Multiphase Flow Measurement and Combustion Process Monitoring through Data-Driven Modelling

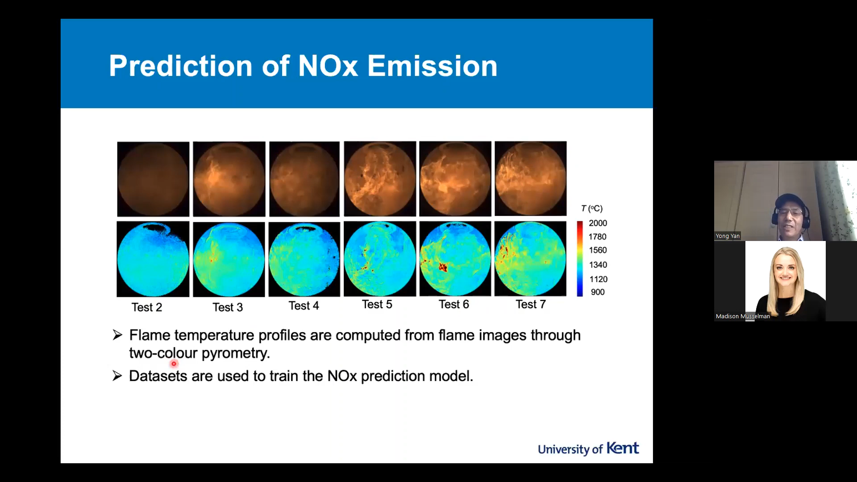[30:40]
Okay, so once we have a temperature distribution, we fit such information into a data-driven models. Okay, so we use the data set we collected to train the model so we can predict NOx. So then most recently,